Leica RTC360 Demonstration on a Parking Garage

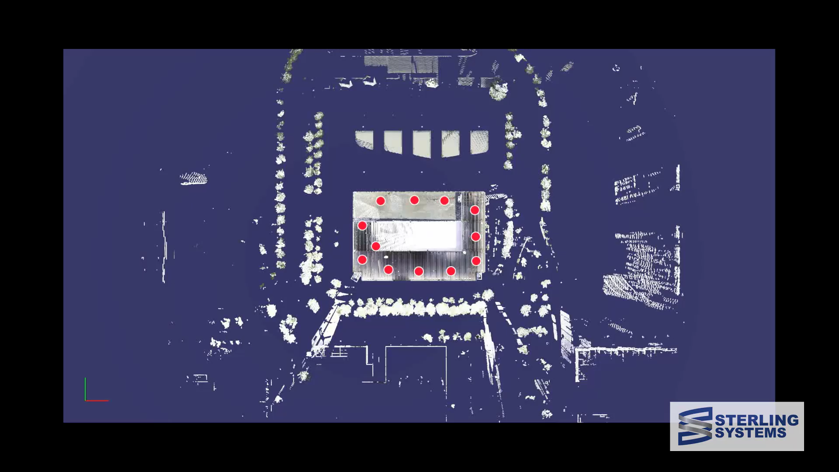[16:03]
So here's our 3D point cloud in plan.
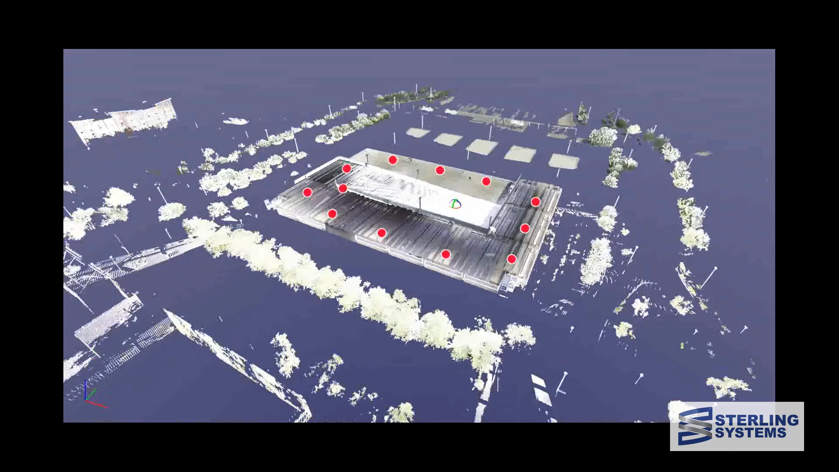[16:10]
And if we move to an ISO view and rotate around a little bit,
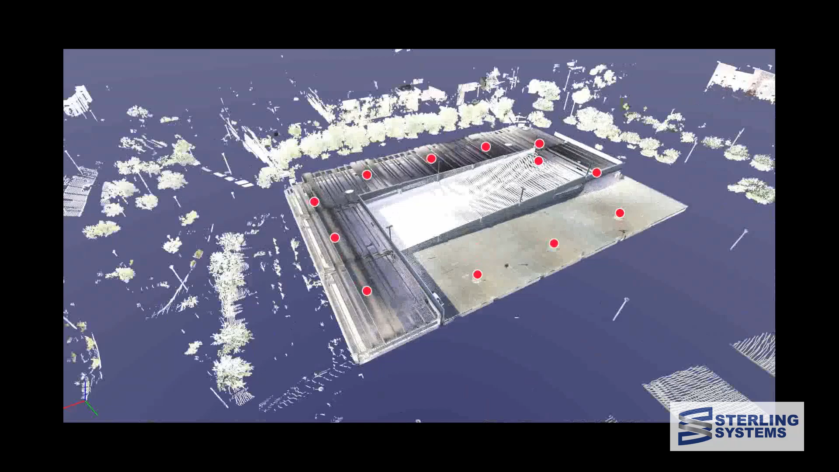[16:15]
we've got parts of the hotel next door.
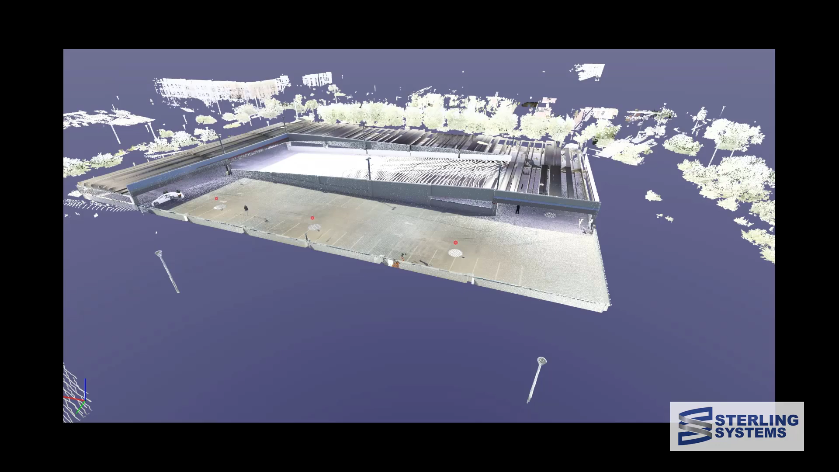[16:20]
And we'll zoom in and we will do a fly through now.
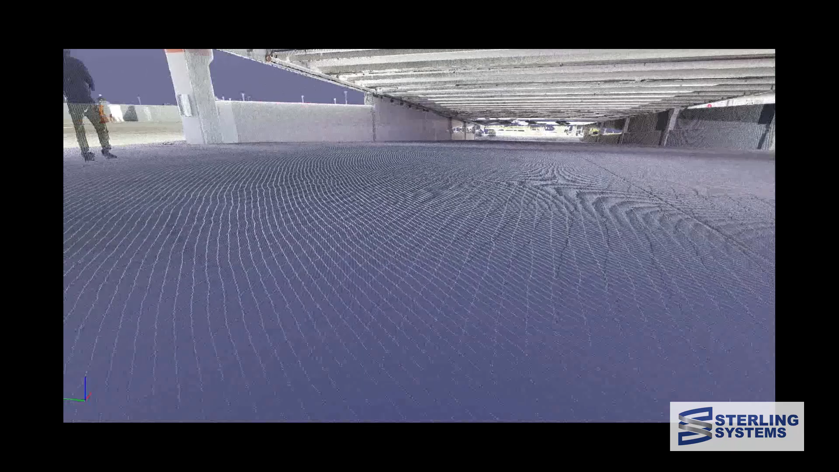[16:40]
I'm going to take a look around at this location.
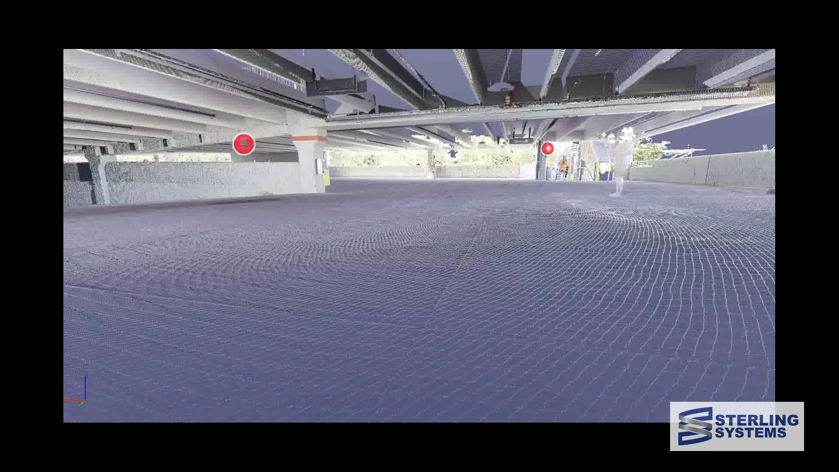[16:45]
See the ramp down to the first floor.
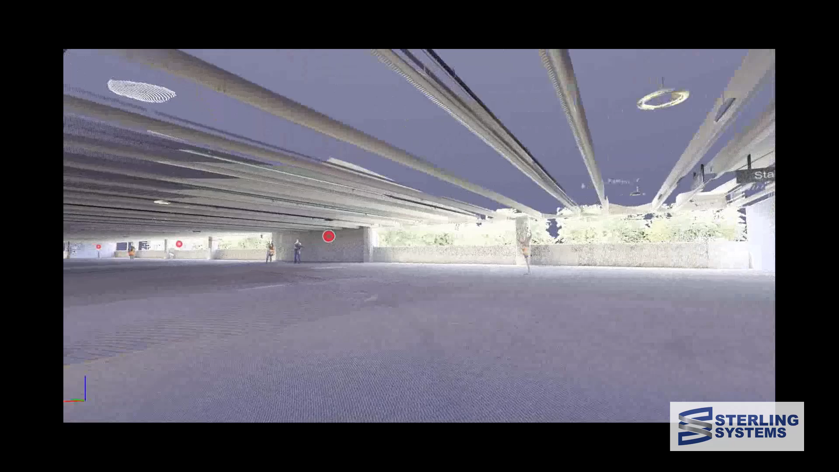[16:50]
Go back into our fly through. Look at the detail.
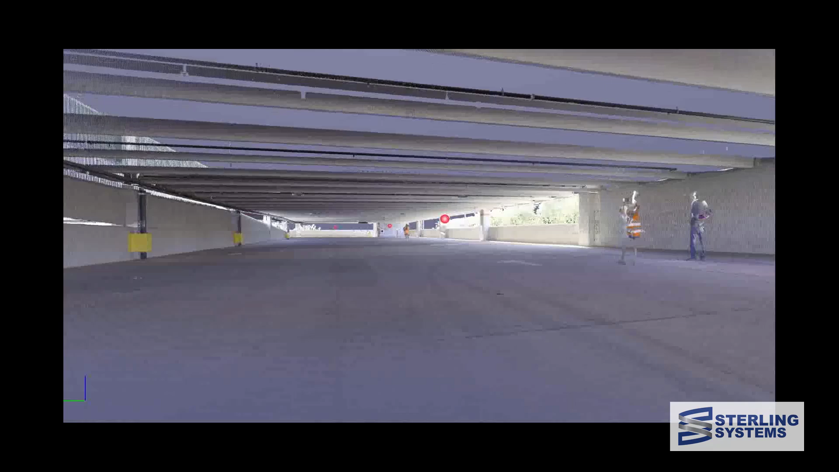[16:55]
You can see even tire marks. You can see all the parking spaces.
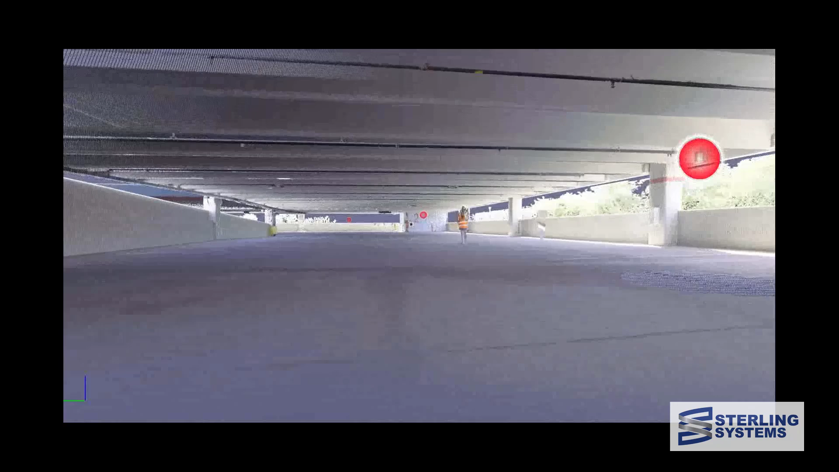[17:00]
You can see the colors.
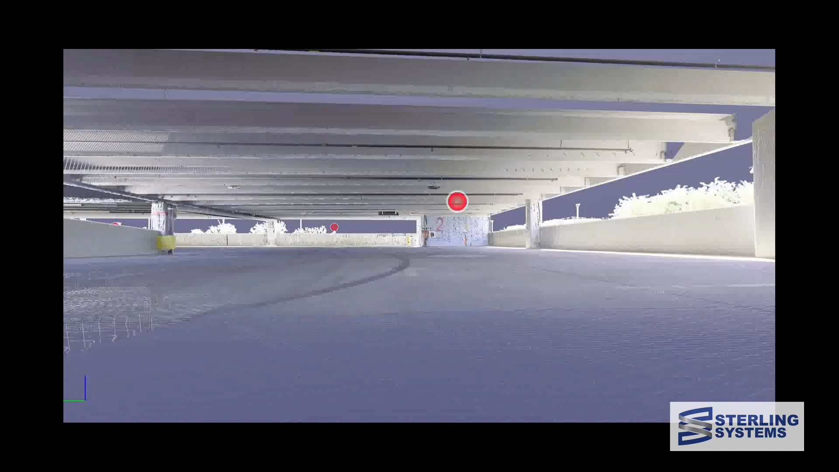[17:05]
And when you give this file to somebody, they can pull any distances that they want.
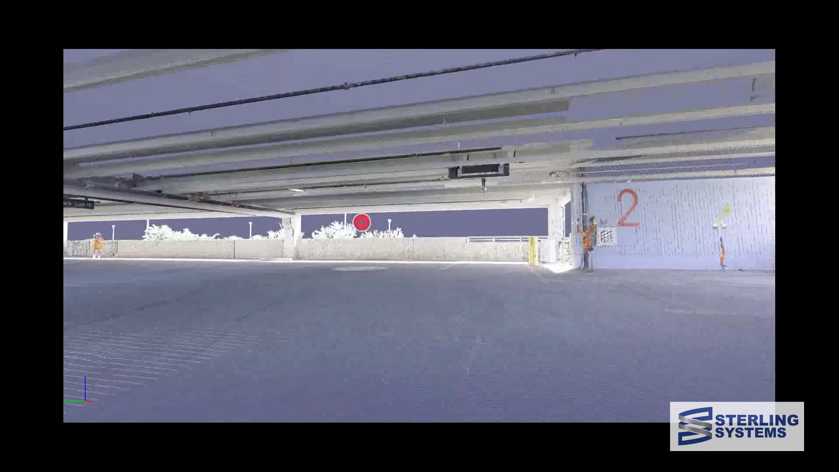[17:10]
Look at it from any view. Much better than just a bunch of pictures.